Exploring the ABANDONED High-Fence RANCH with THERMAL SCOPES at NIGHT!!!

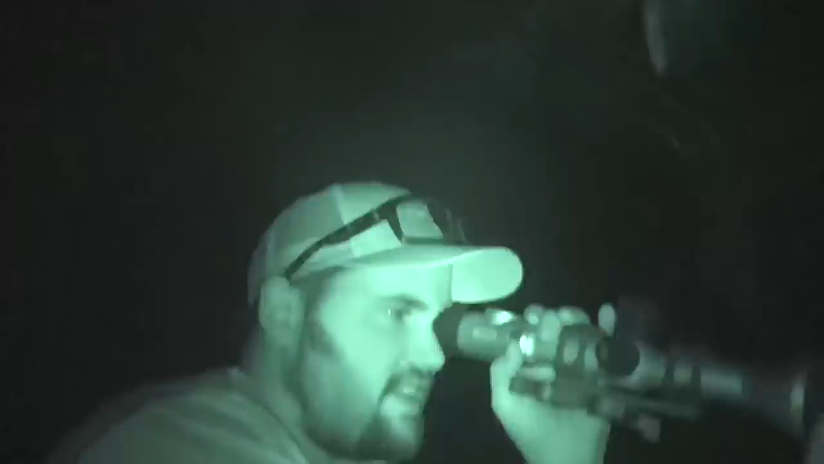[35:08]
Well, we just pulled up to one of the feeders. And I think we got a Ricky.
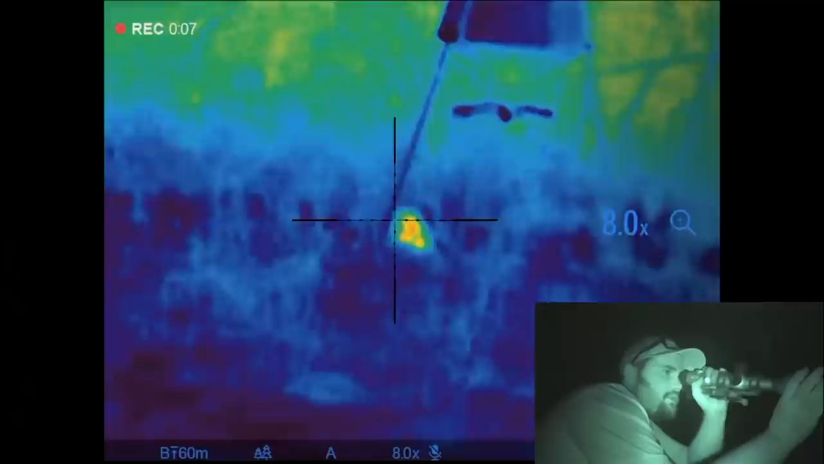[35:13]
Or a possum. Ooh. Tough. It's tough.
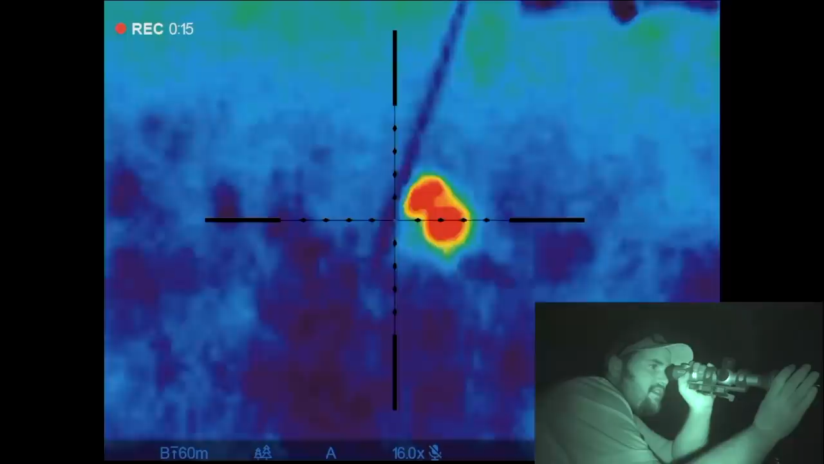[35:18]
He seems a little small. Oh, God. He's standing up like a grizzly bear, dude. The sucker's trying to square up.
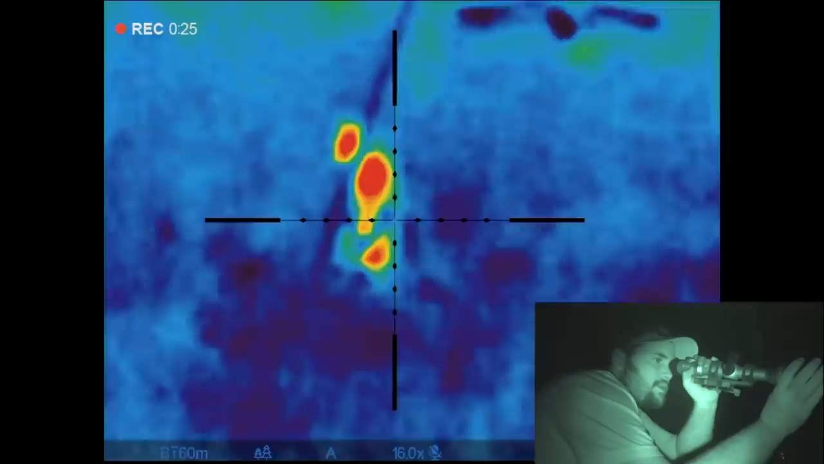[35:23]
I'm not sure about this guy. But he looks dangerous. He's standing up on his hind legs like a damn human.
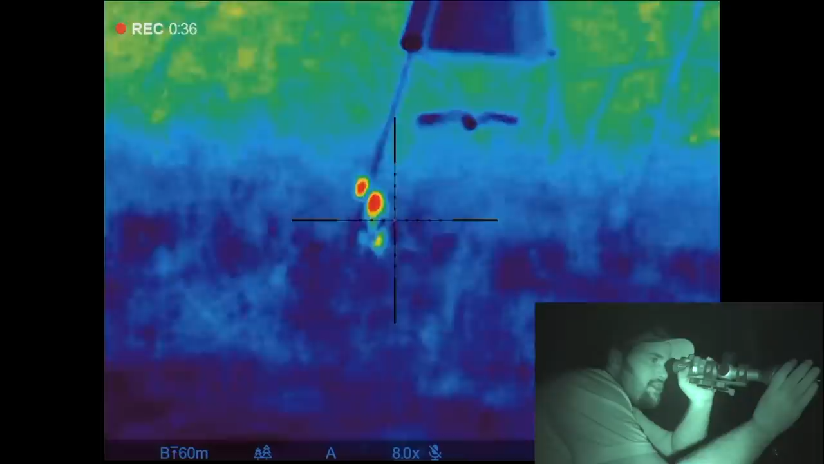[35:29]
He's just standing there. What do you think he's thinking right now? I'm serious. He's literally, I think.
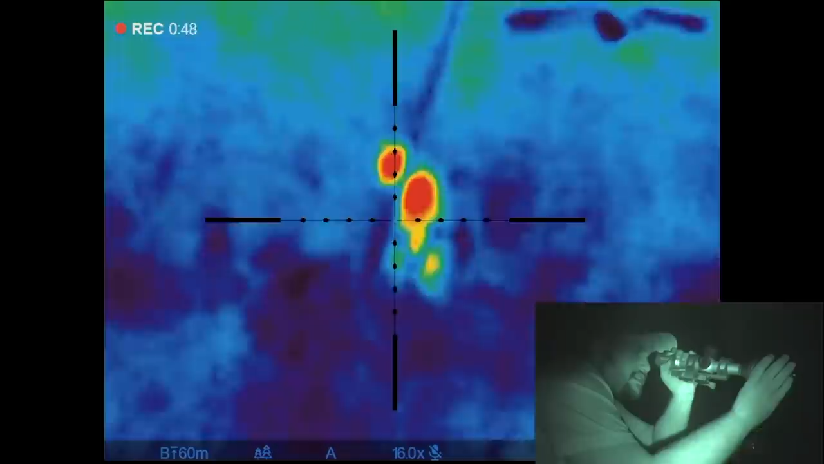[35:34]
He's standing on his hind legs like an angry grizzly bear. And he ain't moving.
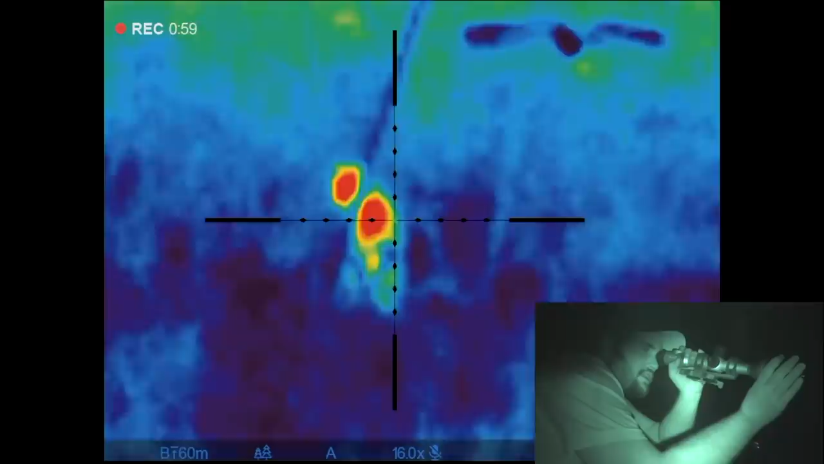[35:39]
What is this sucker? What are you thinking? I think it's a raccoon. Bro, he's. Oh, oh, my God. Dude, he's getting in the feeder, bro. Oh, my God. Did he open the lid? No, dude.
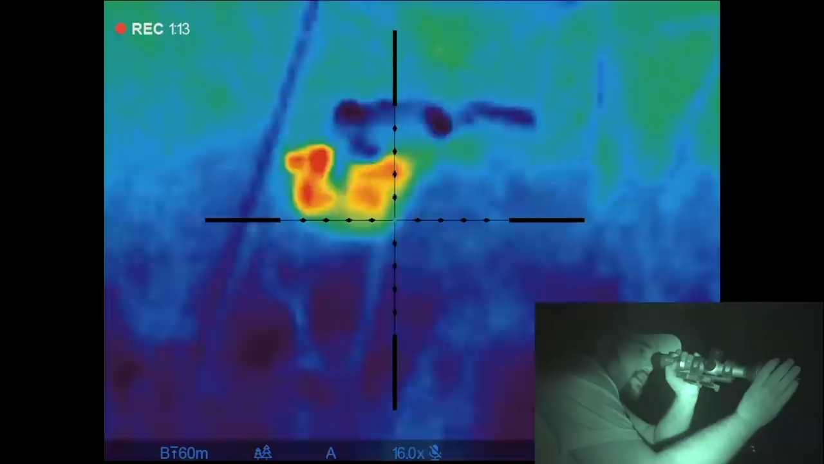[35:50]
He's hanging on it like a freaking monkey. I swear to God, this is the most insane thing I've ever seen. Like through the holes in the bottom? Dude, his paws are through the holes. And he's hanging on it like a monkey.
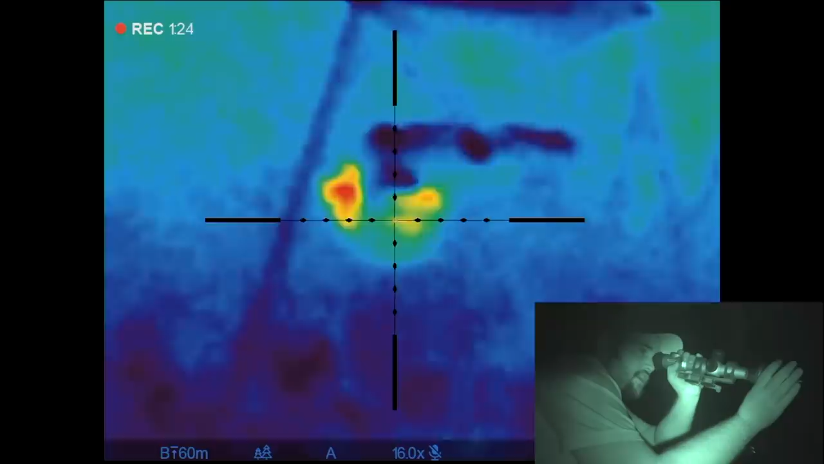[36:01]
And his head is eating out of the feeder. Dude. I swear to God, I just watched him crawl up there like a freaking ninja. This is the most insane thing I've ever seen. I cannot believe that just happened. This is. I do not want to mess with this guy. This guy is dangerous, dude. He can. I wonder if the trail cam's catching this. Oh, we have a trail cam right there. I want to see what happens when he falls down.
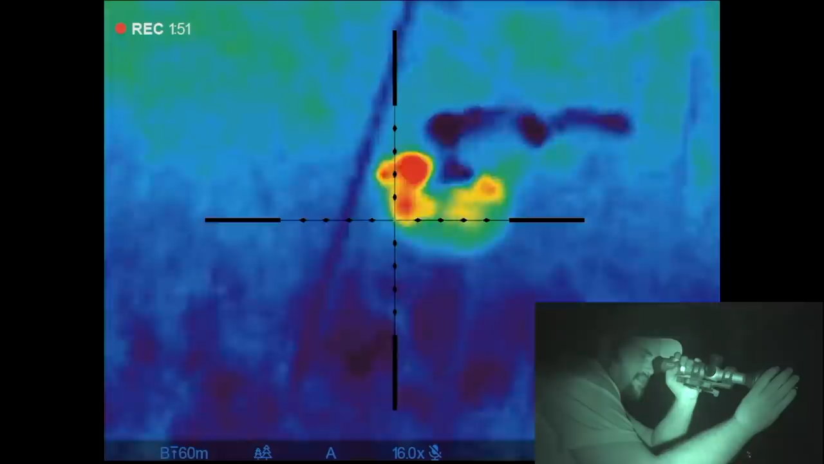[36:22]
Dude, that. He literally grabbed it. It did a pull up. And right now, he's just suspending himself. And just absolutely chowing down. I want to see him try to get down. And then we're going to look at the trail cam footage.
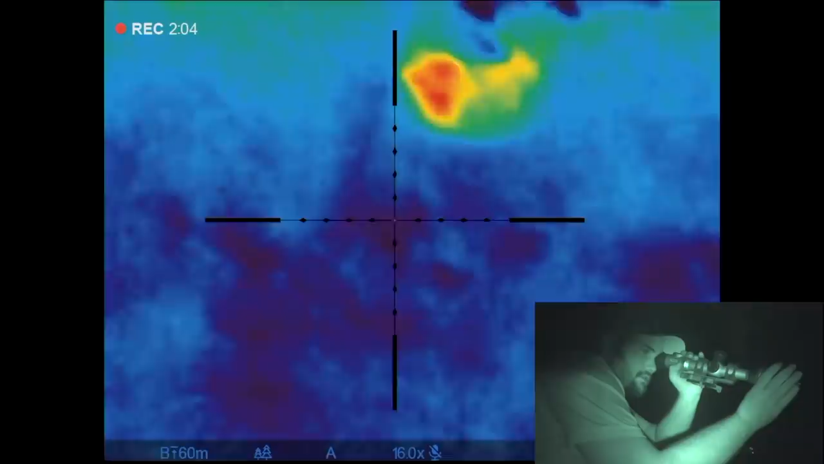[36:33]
There he goes. He dropped. Oh, my God. Dude, these things are nuts. These things are nuts.
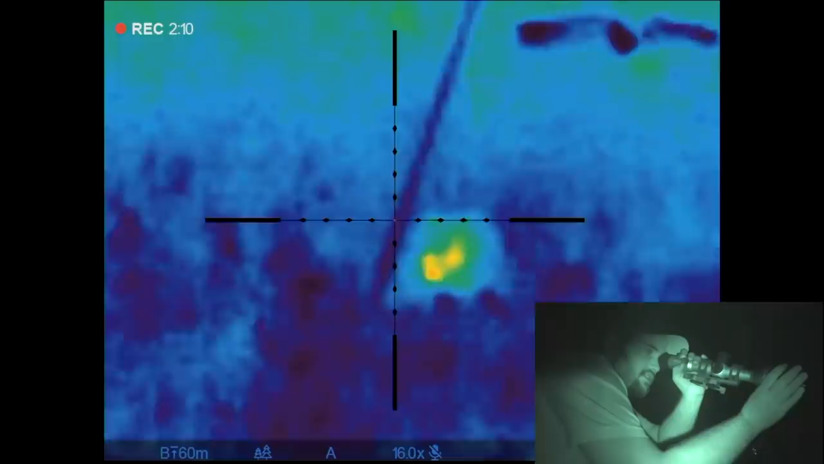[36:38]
Let's look at this trail cam footage, dude.
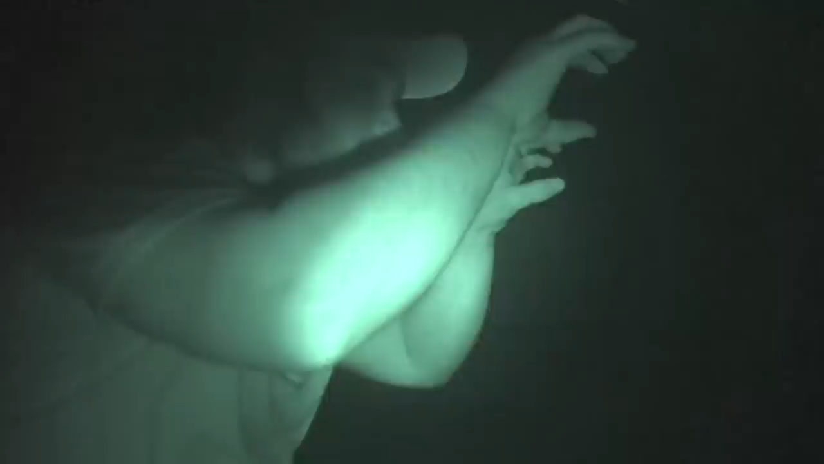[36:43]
He literally, he just like grabbed it and swung his hind legs and climbed it. And he just. What the heck? Dude, that was the wildest thing I've ever seen.
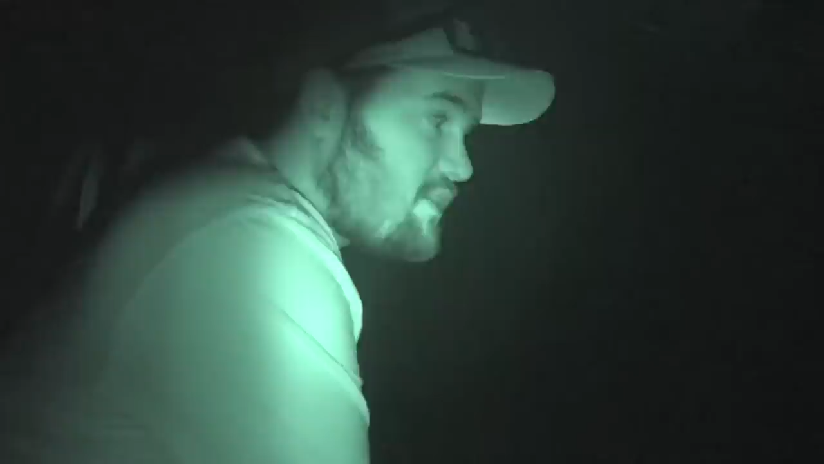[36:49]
No wonder all of our freaking proteins getting munched.
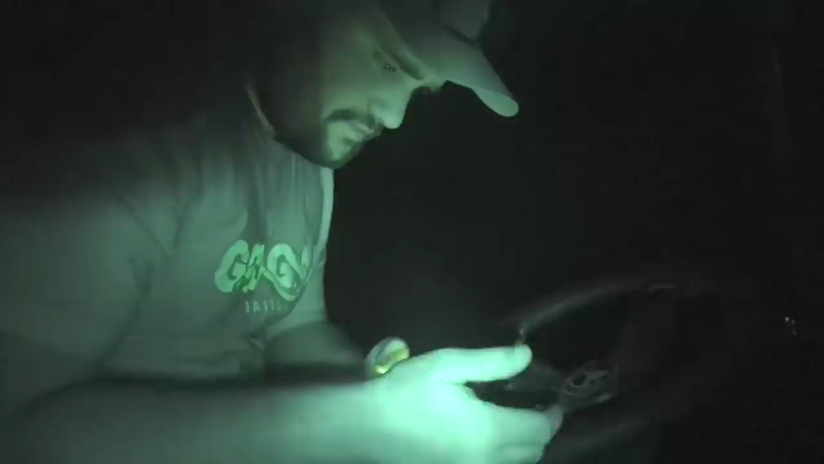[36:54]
Let's see if this camera got it. Dude, it got it. Dude, I told you. He's in it.
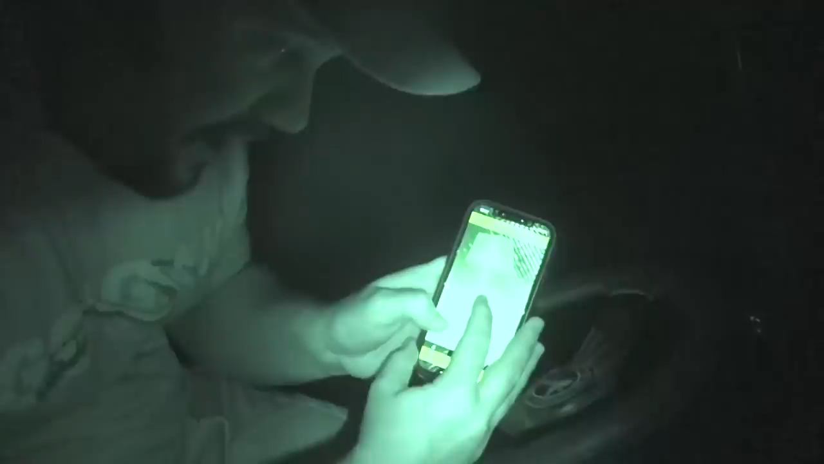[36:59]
He's in it. Like, he's up in it right now. Look at him.
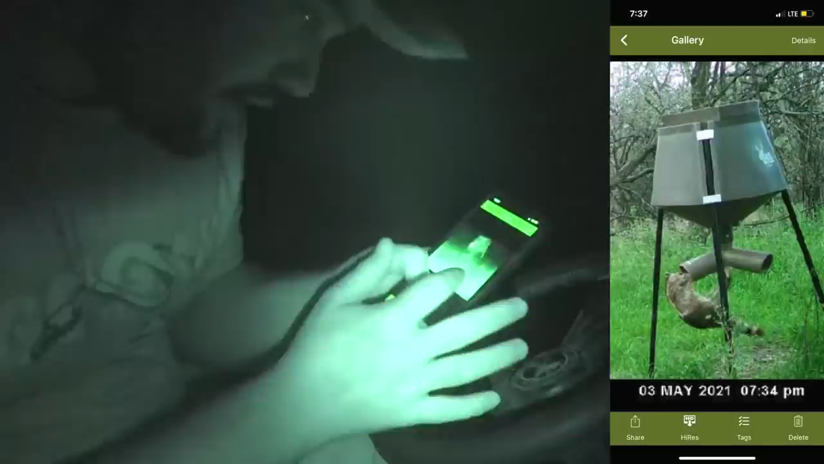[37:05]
He's had someone on his hind legs. Holy crap. And then, dude, he's like grabbing it and curled up on it.
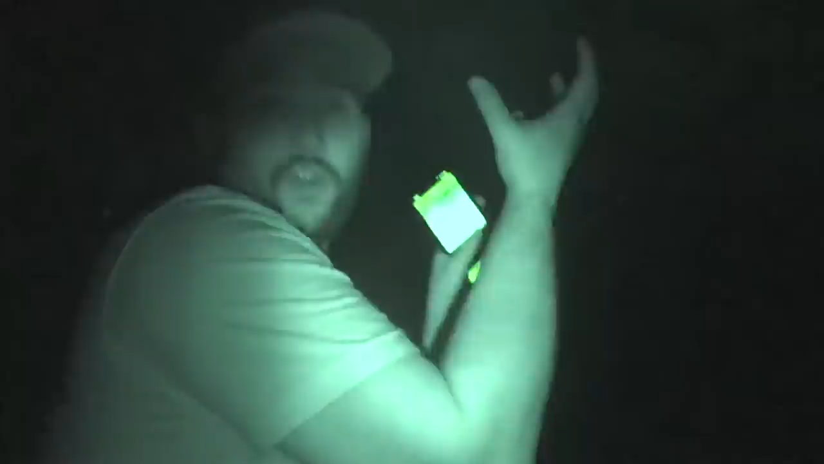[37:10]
What in the world? Well, you guys just witnessed an absolute ninja of a raccoon.
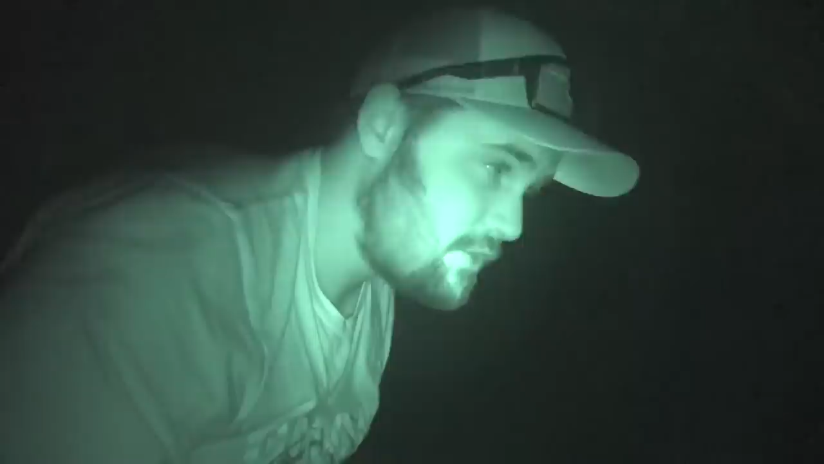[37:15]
So they can get in our feeders. Oh, yeah. That's a, that is something I have never seen before in my life.
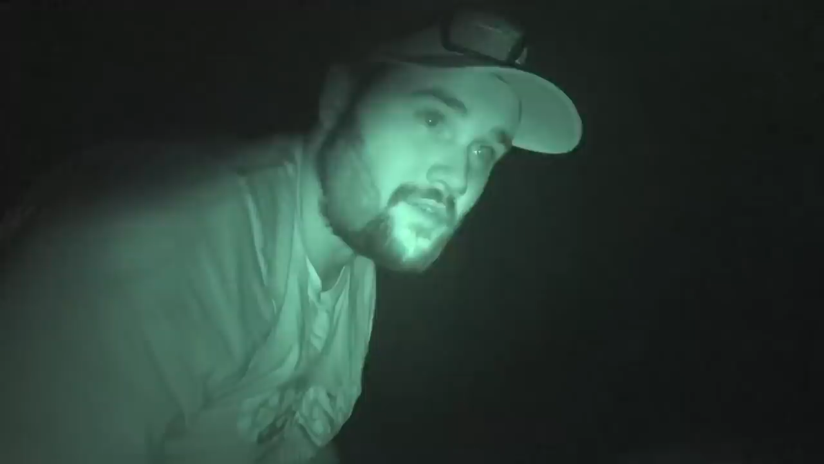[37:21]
I'm not sure I want to see it, dude. Those suckers are scary. We got, we got to trap these suckers. All right, well, let's keep cruising. All right. What do we see? What do we see here, folks? I think another deer.
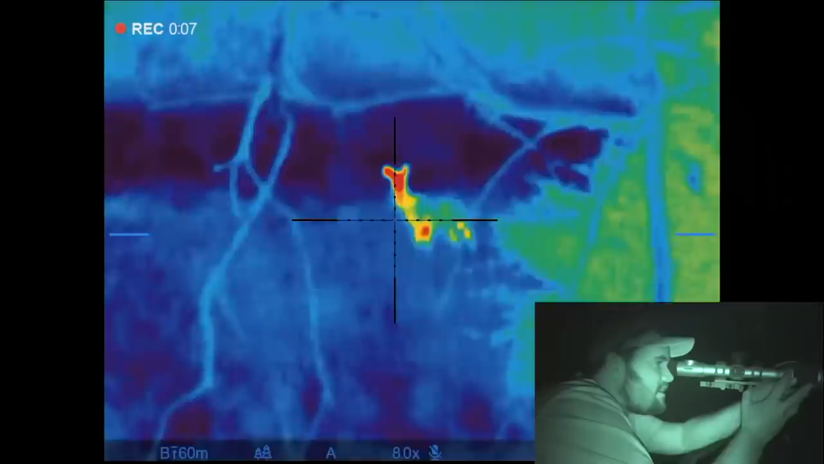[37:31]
Yeah, she's looking at us right now. Well, lots of deer. She's just staring. I don't see anything else.
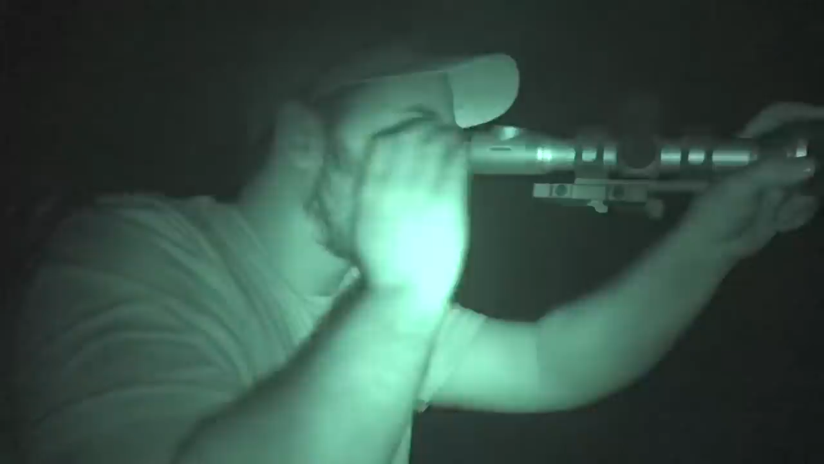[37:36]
I'm pretty sure it's a deer. I doubt it's a coyote.